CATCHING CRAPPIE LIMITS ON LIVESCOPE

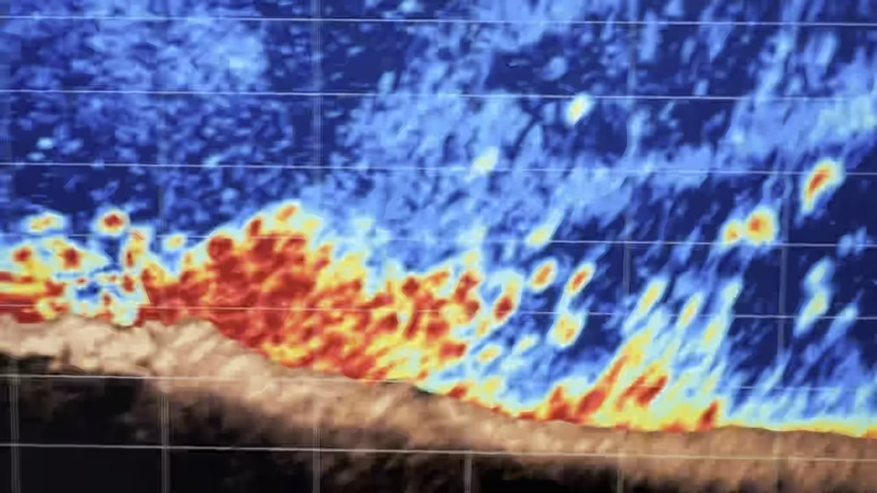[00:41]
Yeah, guys, they're here. They're stacked.
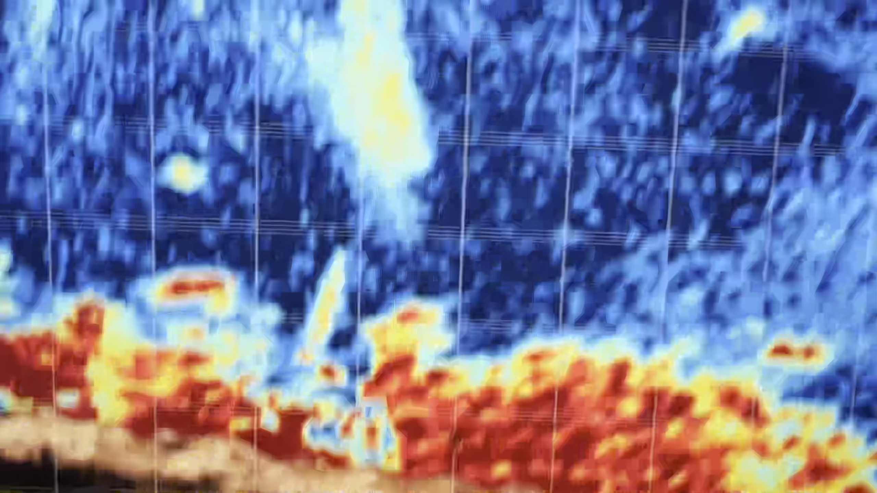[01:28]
You can see where my lure came up, my jet stream there.
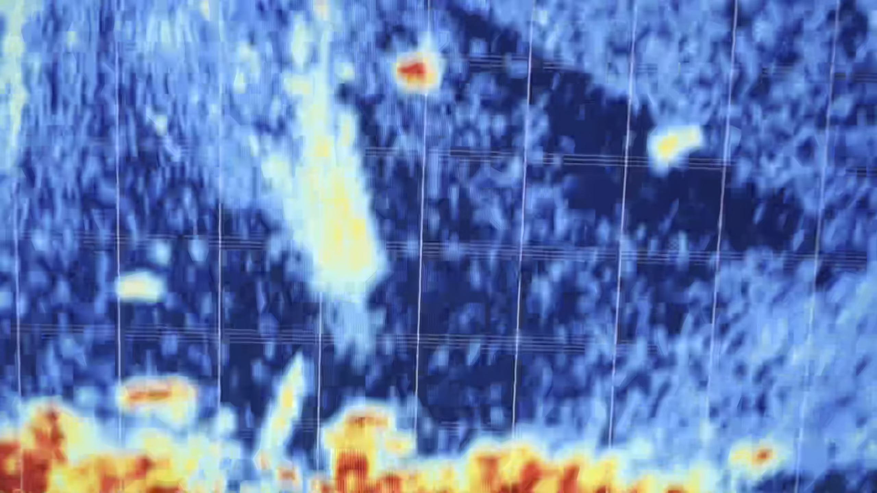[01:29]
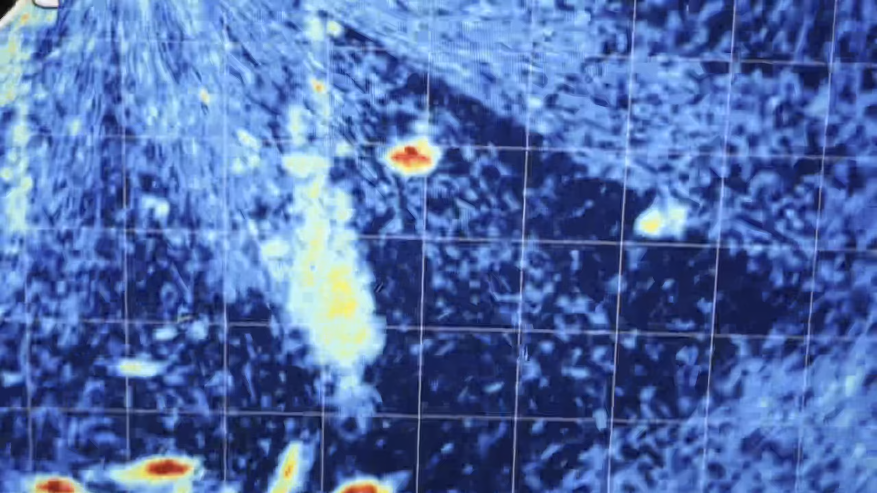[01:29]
You can see all those fish moving down there right below me.
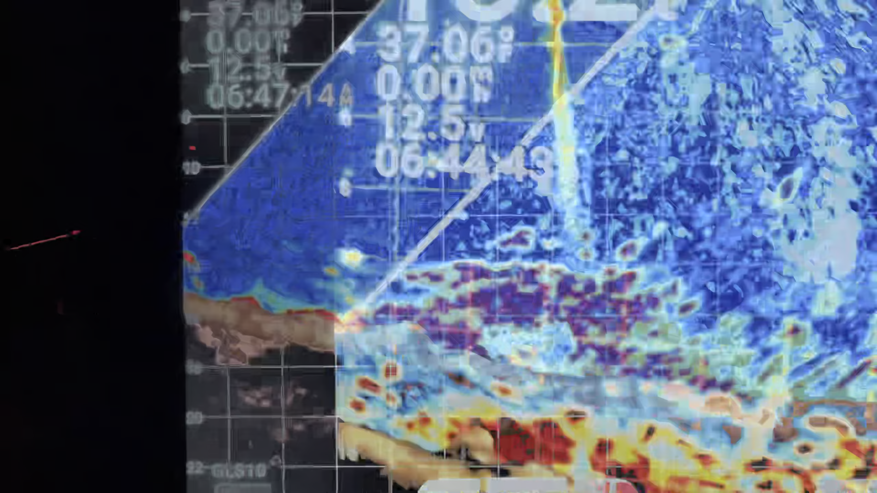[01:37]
All right, guys, you see the two stacked on top of each other. Those are my lures.
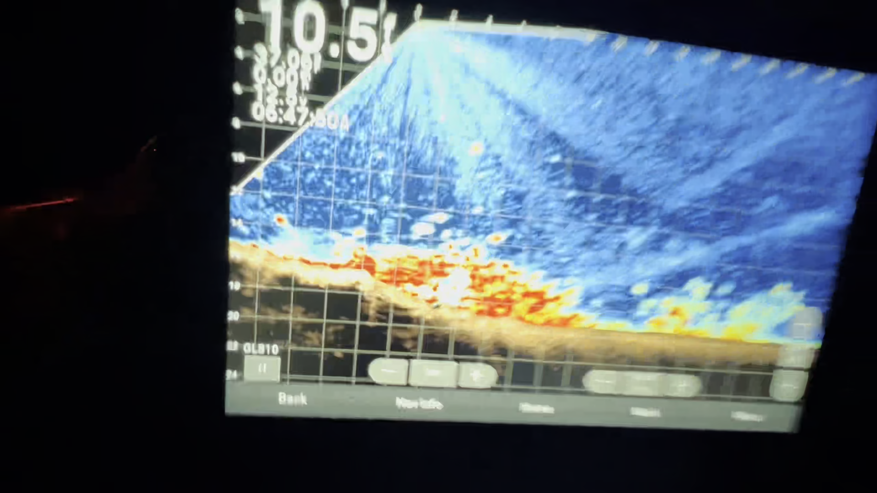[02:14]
See the fish? Put the lure in front of them. Wait till you feel the thump.
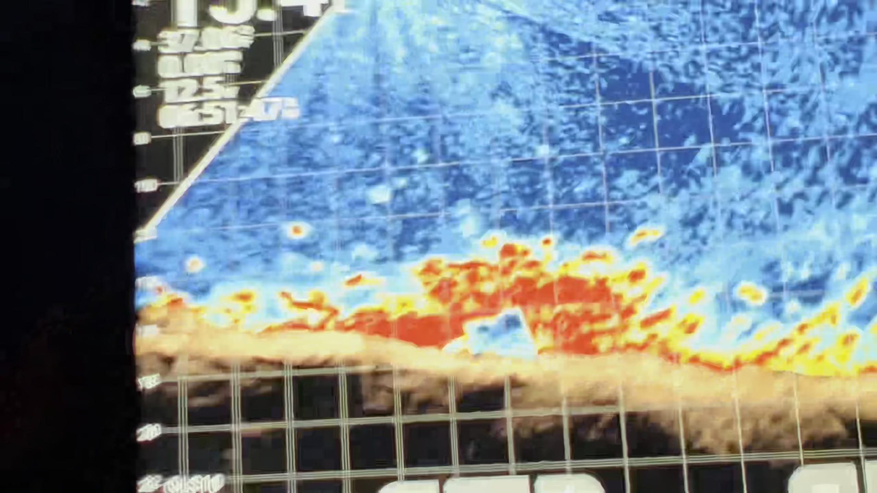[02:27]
There you go. Got him right on the brush.
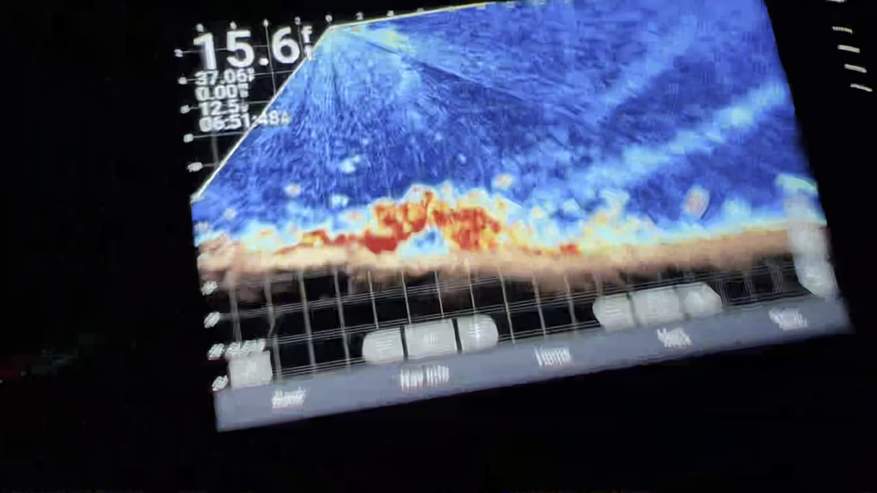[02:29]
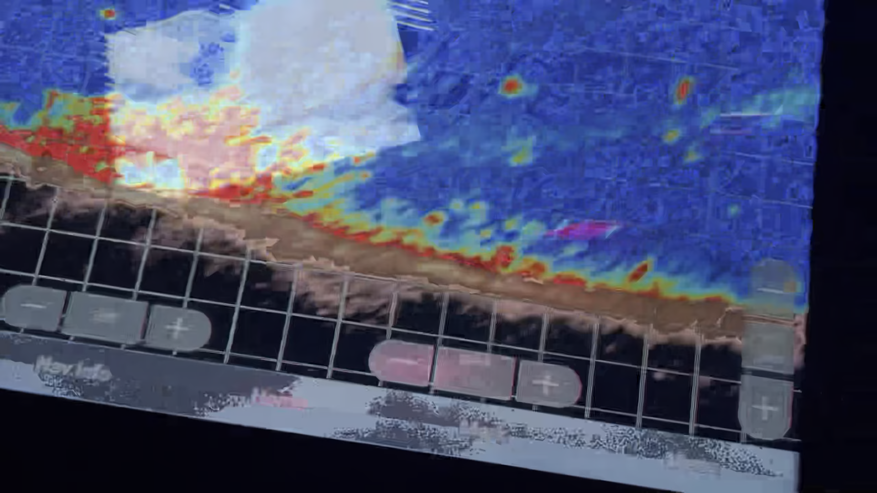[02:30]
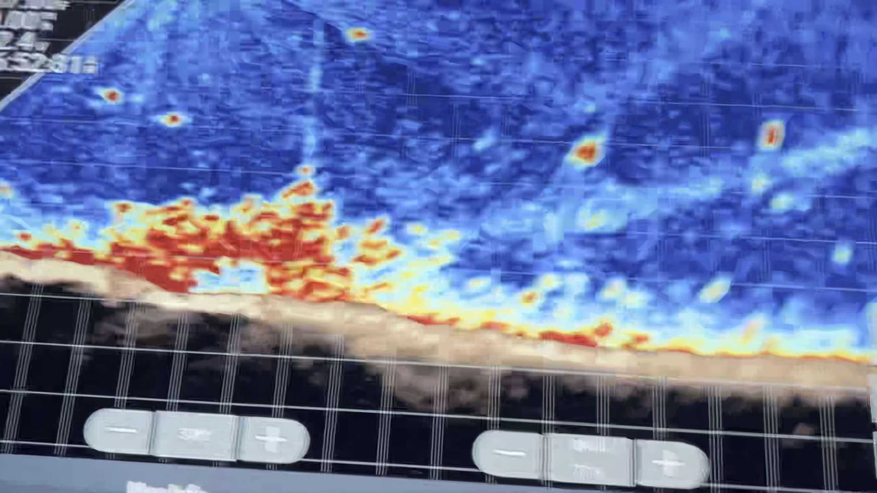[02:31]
All right, as you can see, we're in there already. We got fish all over us. Rising up. Here they come. Gonna eat it. Boom, there he is.
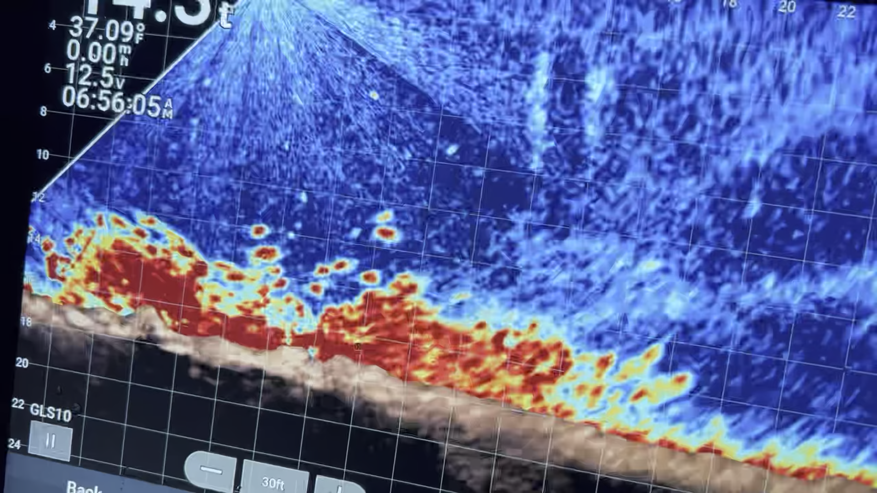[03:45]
On screen: water 37.09°F
Here he comes. Following the bait. Coming hard. Will he do it?
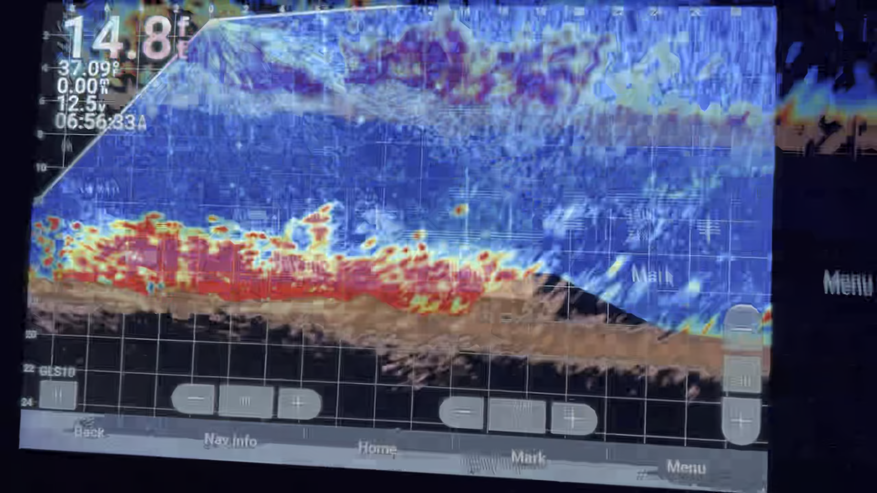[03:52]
They seem to be chasing the top jig a little bit better than the bottom one.
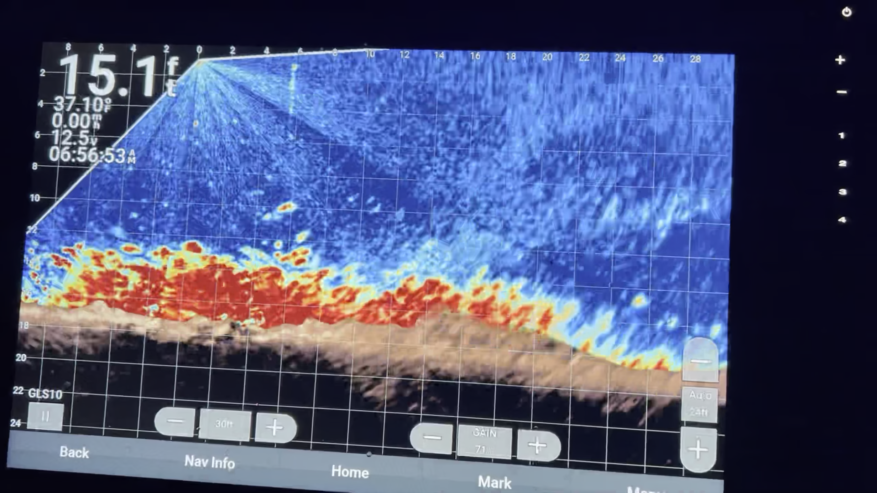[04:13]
On screen: depth 15.1 ft
The top one's purple and the bottom one's orange. Both have chartreuse. Both the same type of bait, both scented. Maybe.
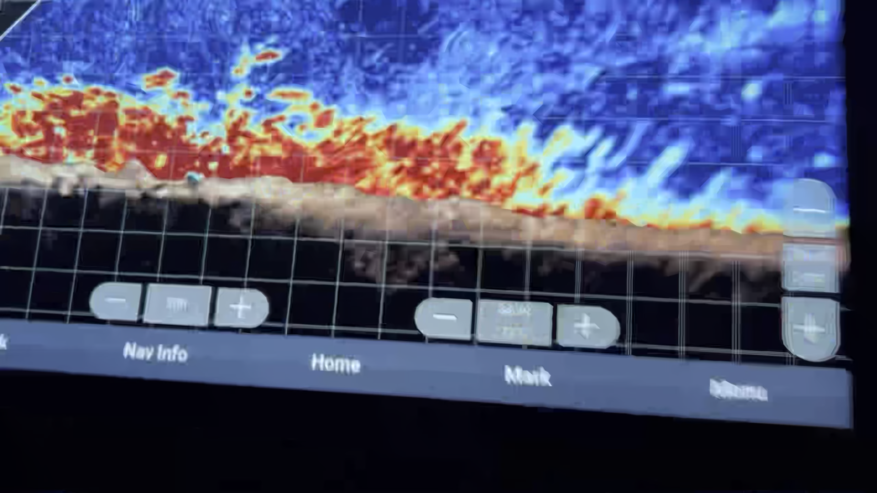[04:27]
Ooh, just got one right there, he is.
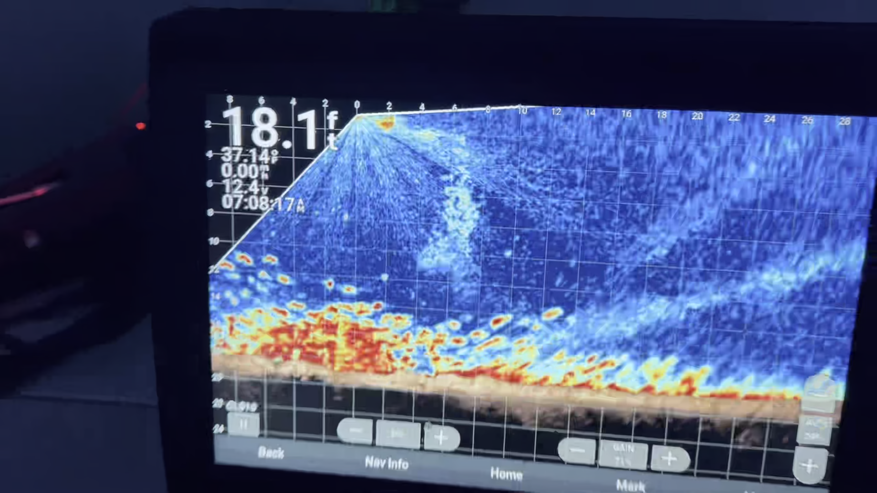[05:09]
On screen: depth 18.1 ft
These fish have stacked in here. Look at the girth on these fat.